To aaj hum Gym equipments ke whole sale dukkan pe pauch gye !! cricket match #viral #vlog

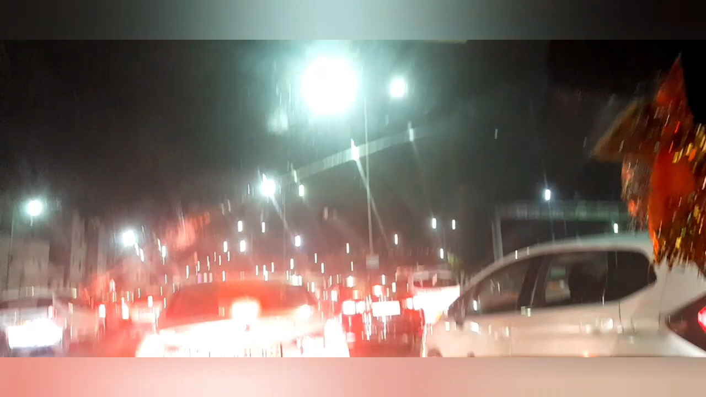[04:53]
मेट्रो देखे रहो नहीं देखे रहो दिखाता हूँ देखो कोई जाम नहीं है पुलिस बाड़ों के सौर पेटा माने तरीटा है बस देख रहो है मेट्रो जारी है
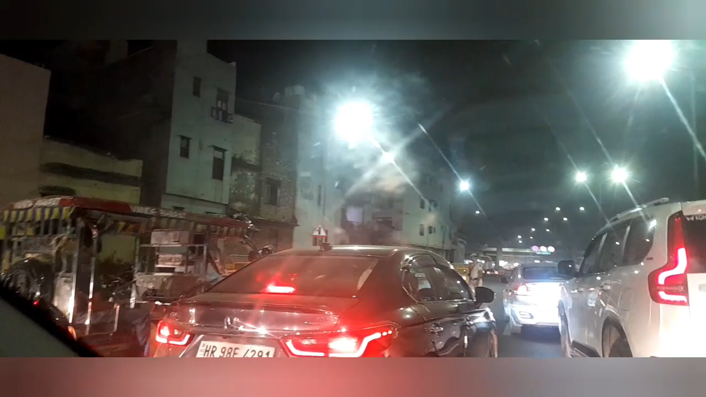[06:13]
तो भाई यह रोक लिया, अब देखो इसको,